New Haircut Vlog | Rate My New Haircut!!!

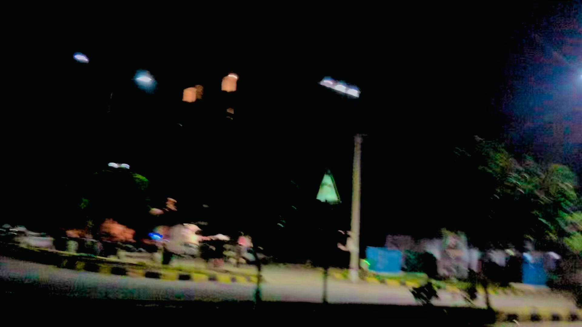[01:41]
और ये जो अभी आपको दिख रहा है सामने मेरा दोस्त आ पेड़ के सामने। अच्छा एक मिनट, दोस्त आ रहा है माजिद का, तो अभी माजिद का एक दोस्त आ रहा है, अफगानी है।